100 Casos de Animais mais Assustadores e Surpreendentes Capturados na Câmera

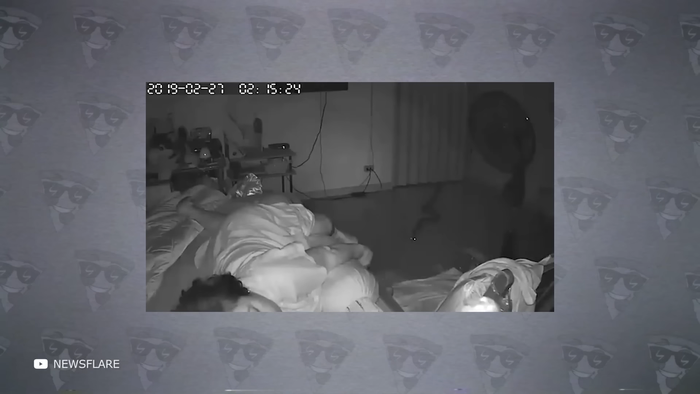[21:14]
Aqui vemos uma câmera de segurança instalada em uma casa filmando uma mulher dormindo. Uma serpente perigosa espreita ao lado dela. No escuro, olha para sua futura presa com terríveis olhos de fogo. Quando a mulher movimenta a perna, a serpente ataca. A vítima não percebeu o que estava acontecendo e não acordou de pronto.
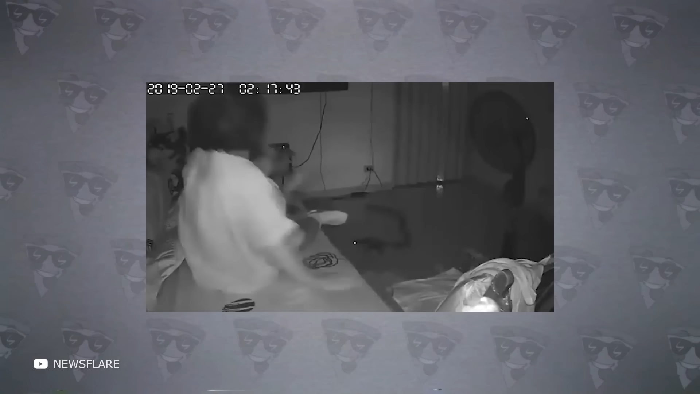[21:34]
Apenas alguns segundos depois, notou o agressor e saiu correndo do quarto. Embora tenha sido assustador, tudo acabou bem.